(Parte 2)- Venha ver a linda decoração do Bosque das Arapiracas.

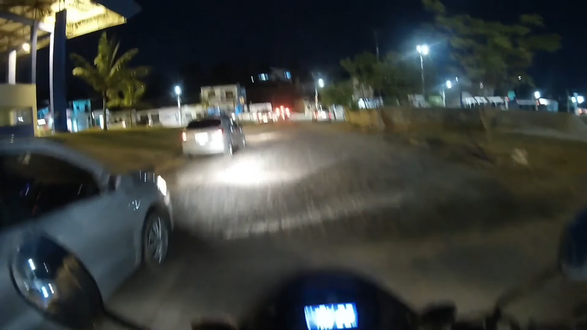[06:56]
Vamos aqui passar pelo Bosque de Arapiraca, Bosque de Cicunha.
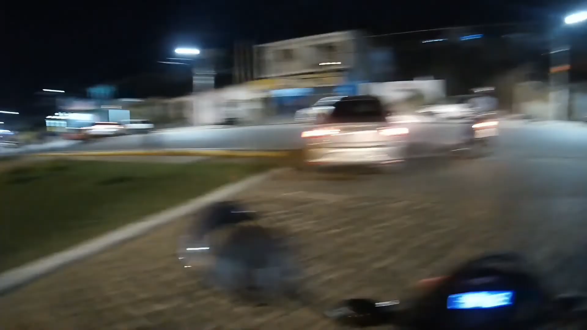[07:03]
Vamos pegar a visão aí dos enfeites de Natal aqui no bosque.
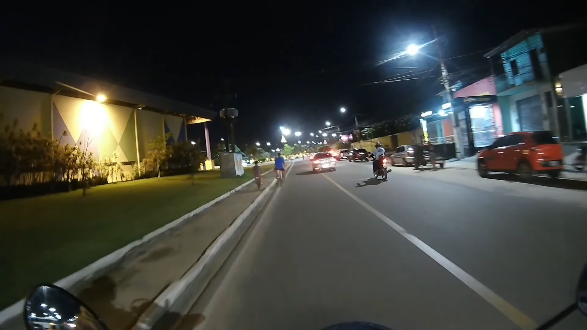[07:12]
Olha aqui pessoal, se liga aqui, ó. Como está bonito aqui o nosso bosque aqui de Arapiraca.
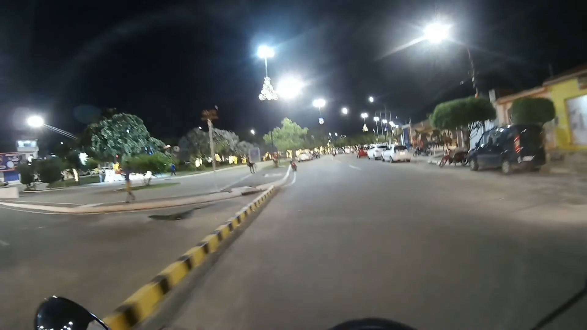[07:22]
Pega a visão aqui, pessoal. Olha que coisa linda.